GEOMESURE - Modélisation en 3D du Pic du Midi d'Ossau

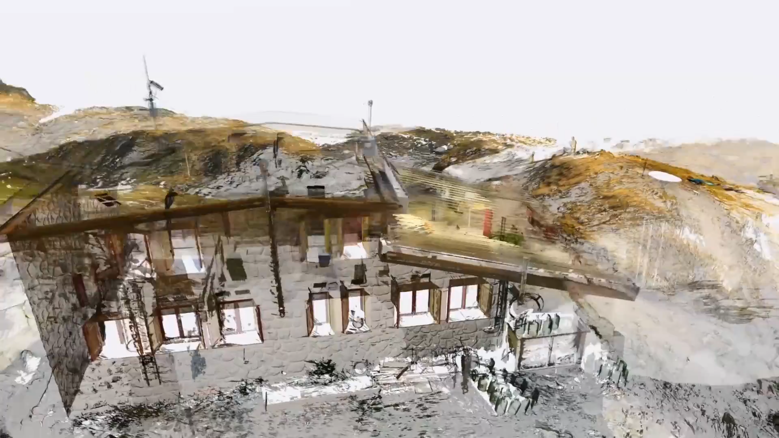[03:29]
refuge de Pombie par exemple Le but final étant de jumeler les deux
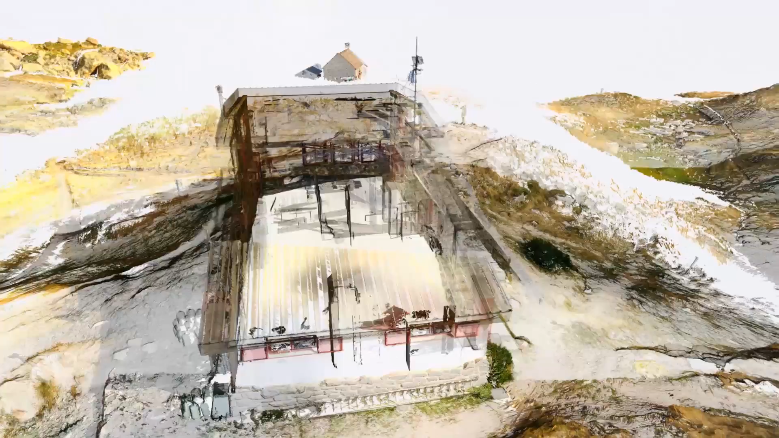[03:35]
nuages de points le nuage de points généré par le drone et le nuage de points généré par le scanner